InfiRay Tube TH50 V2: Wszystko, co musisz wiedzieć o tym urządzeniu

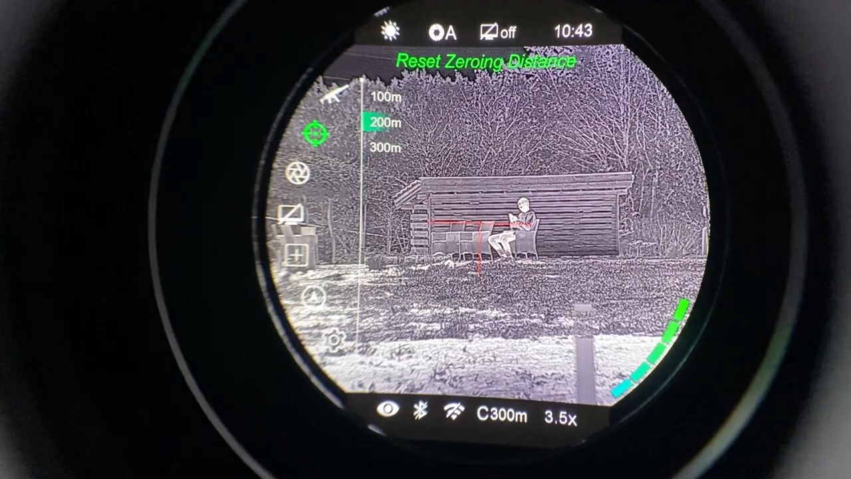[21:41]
300 metrów, w tym momencie nie jesteśmy w stanie popełnić błędu, my sobie zostawimy na 100,
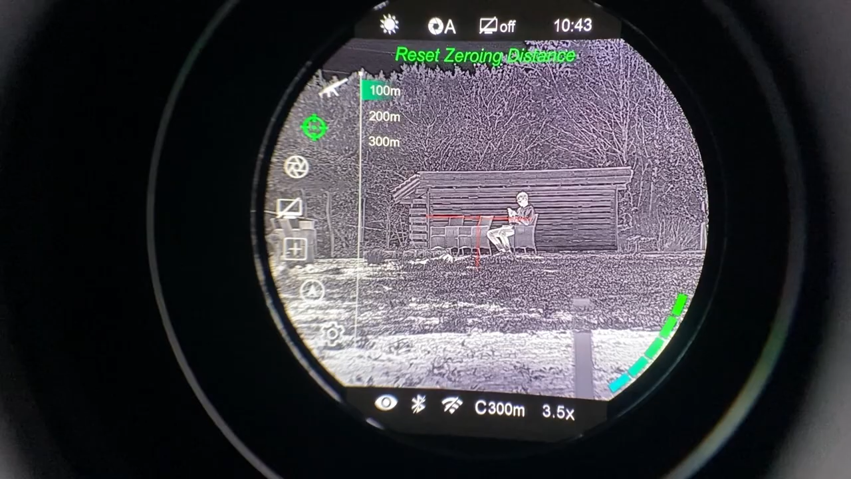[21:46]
na 100, będzie dla nas najlepiej, z tego wychodzimy,
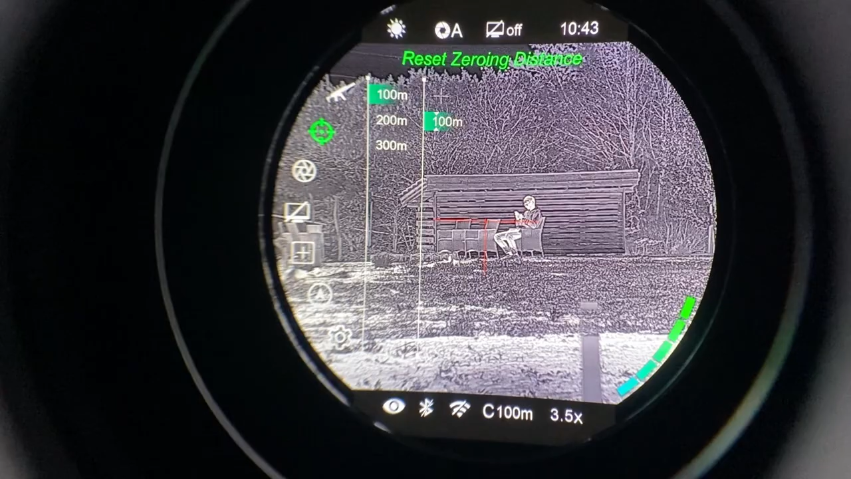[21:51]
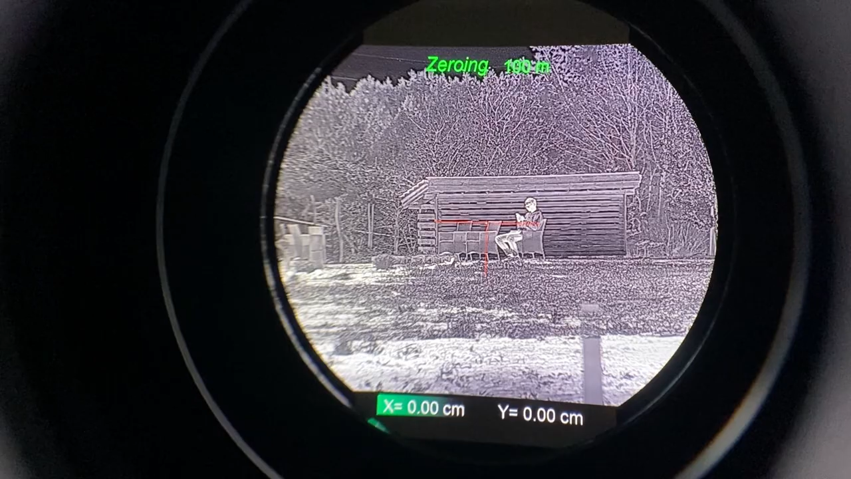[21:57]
tak jest,
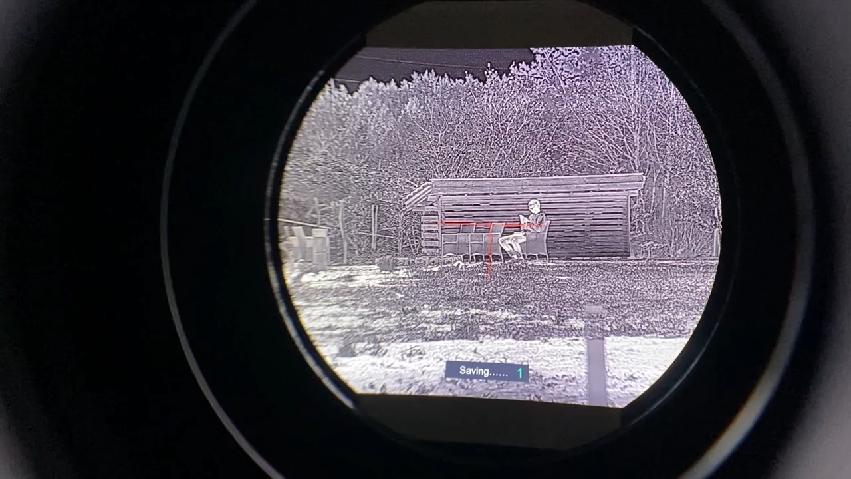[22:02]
dobra, to już mamy zrobione, lecimy dalej z głównym menu,
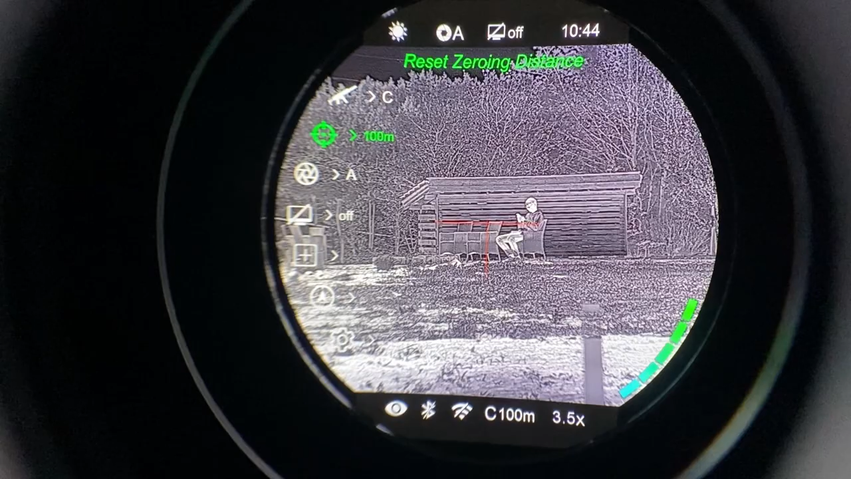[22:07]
poniżej mamy kalibrację, tu mamy, wiadomo, 3 do wyboru,
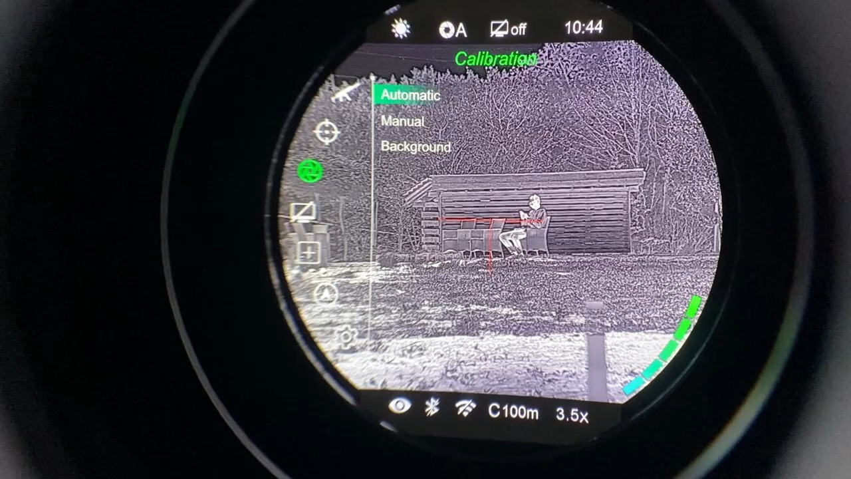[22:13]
zostawiamy automatyczną, inne są, inne są bez sensu, w mojej ocenie,
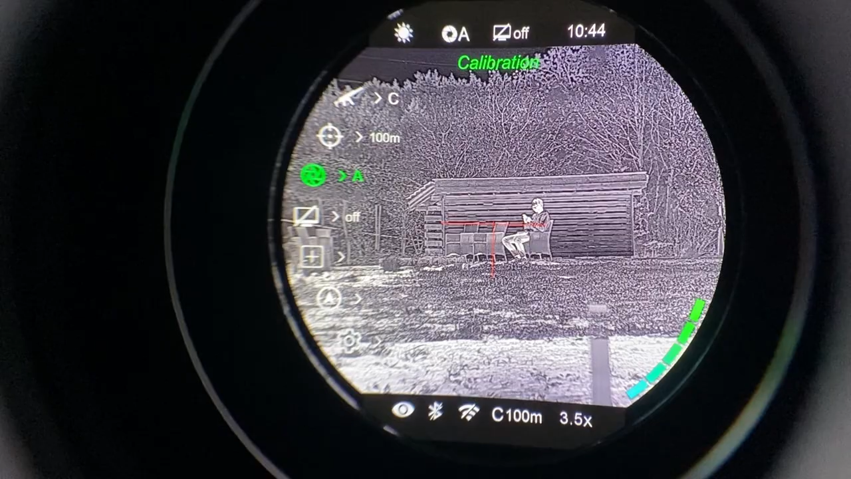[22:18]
standby, ja standby, preferuję wyłączony, nie lubię, kiedy mi coś gaśnie po czasie,
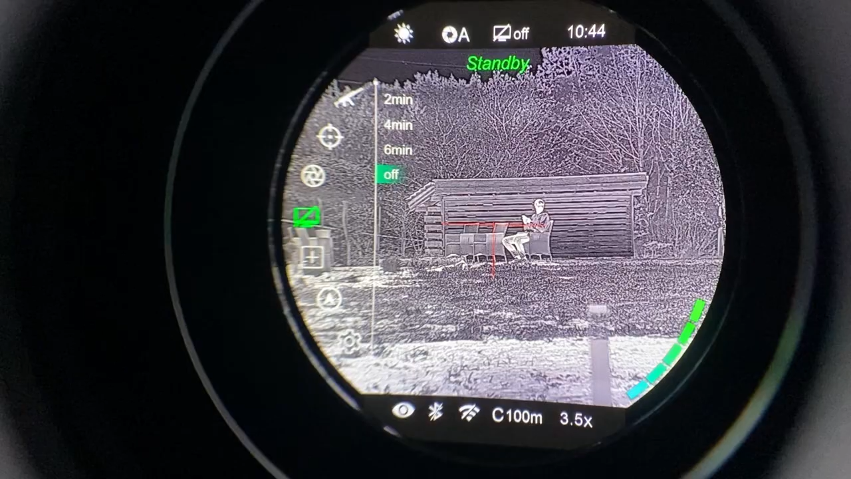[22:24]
możemy zostawić, czy po 2, 4, czy 6 minutach, nam automatycznie, sam się obraz wyłączy,
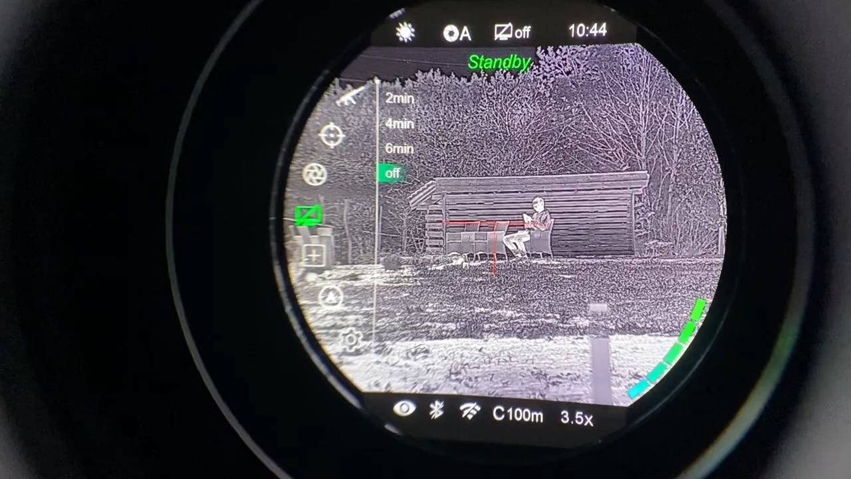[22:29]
zostawiamy wyłączoną, następnie mamy,
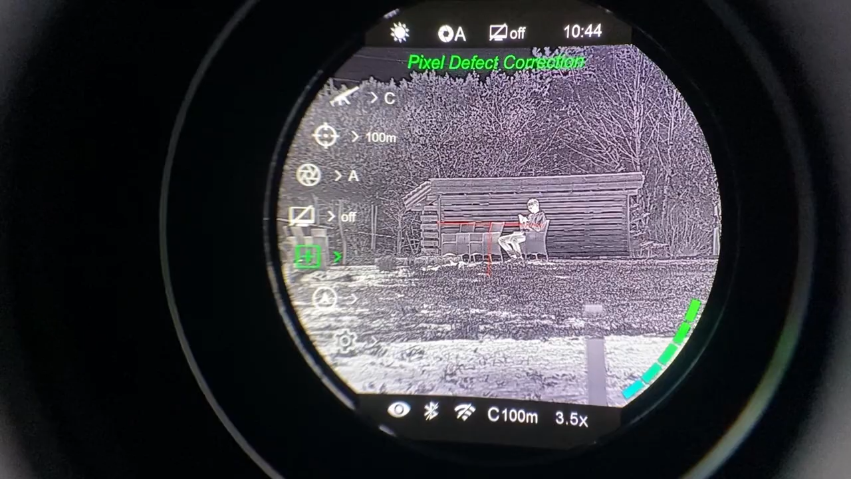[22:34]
jakby, korekcję, uszkodzonych pikseli, może jeżeli wyskoczy, jakiś bad pixel, możemy sami sobie go usunąć,
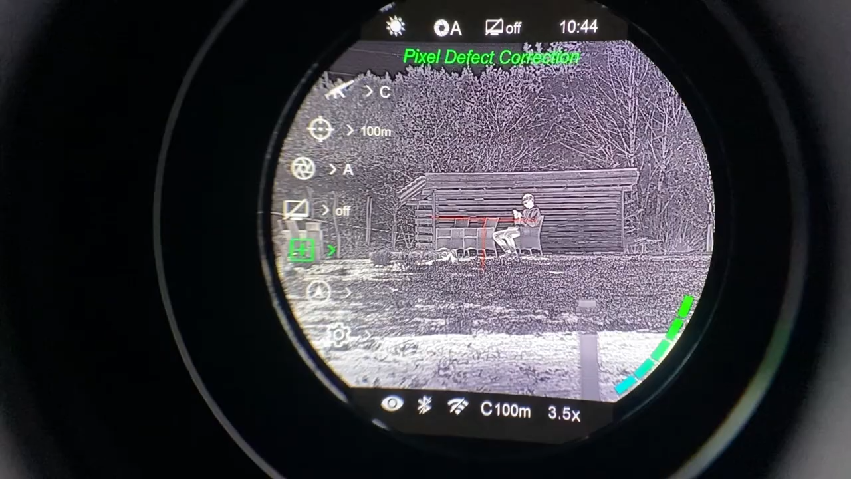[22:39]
nie potrzeba do tego serwisu, też jest to fajna funkcja, aczkolwiek w tym modelu się to nie zdarza w ogóle,
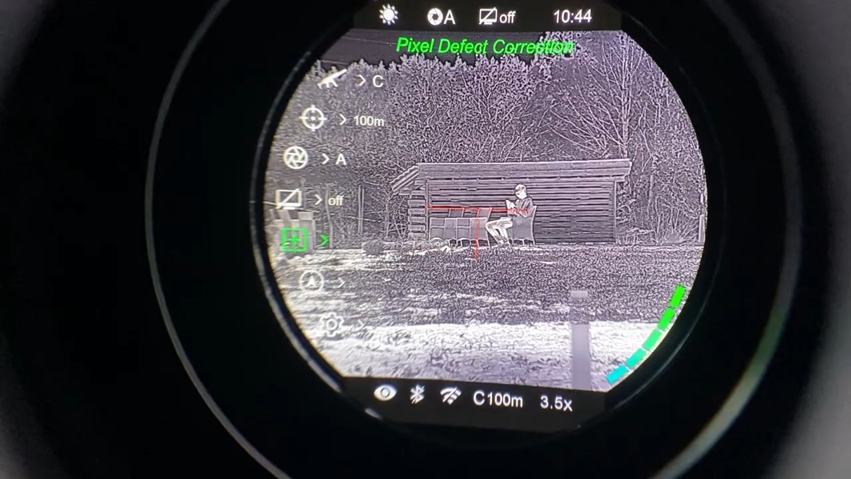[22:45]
ale coś takiego jest, kalibracja kompasu, ustawienia, settings,
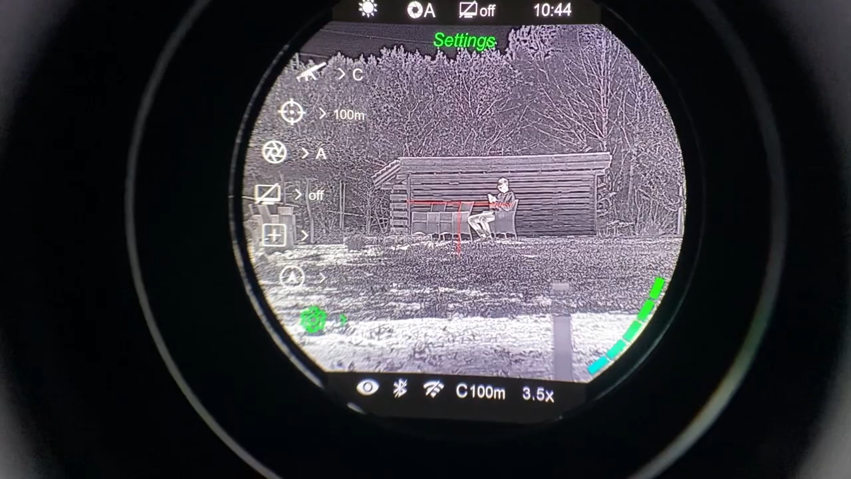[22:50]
jeżeli w to wejdziemy, tu mamy wyświetlaną datę, godzinę, język, metry, co tutaj może być ciekawe,
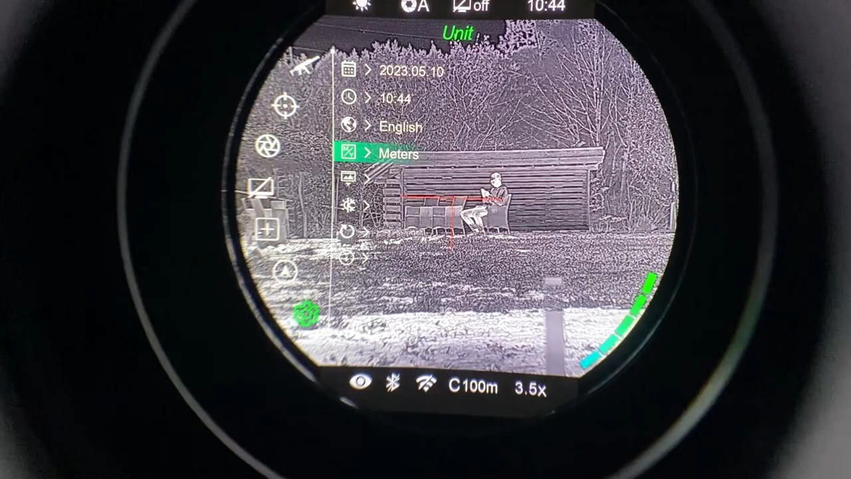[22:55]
to jest, to jest ta funkcja, ona, jeżeli ktoś preferuje,
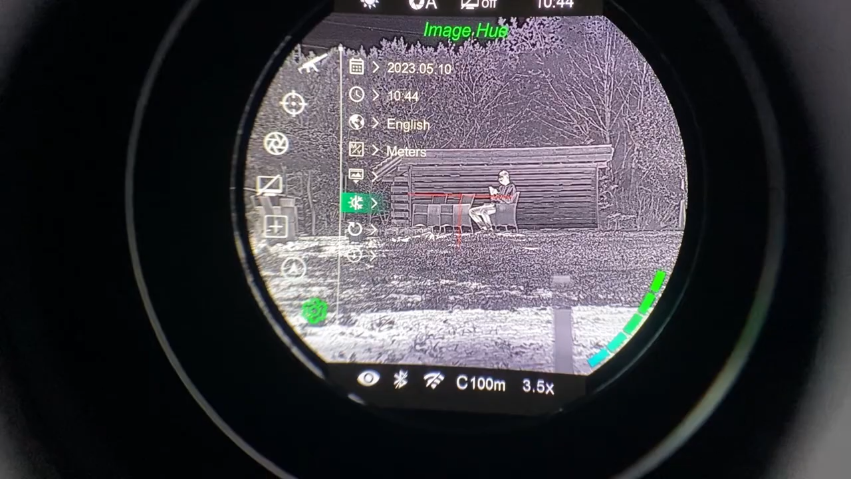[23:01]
obraz jest bardziej, czy biały, bardziej ciepły, klikniemy, to widzimy, ta zmiana jest,
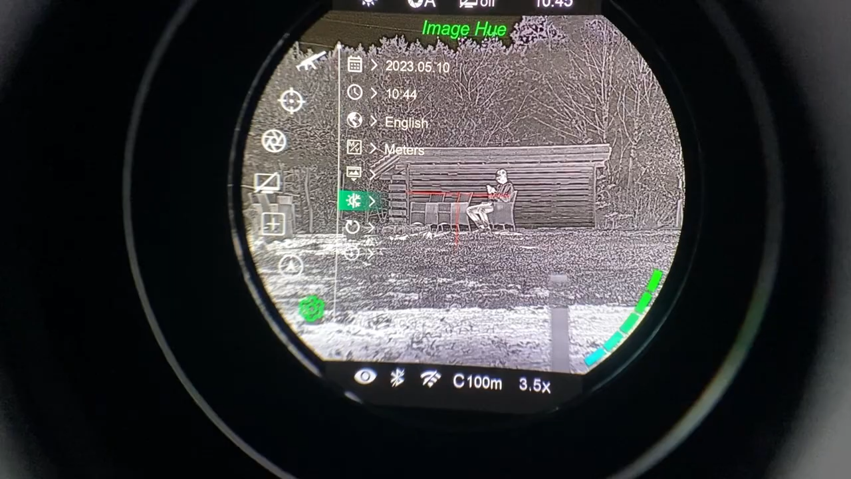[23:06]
zmiana jest na biały, ciepły, ja wolę, jak jest biały, zimny, jest to dokładniejszy, moim zdaniem obraz,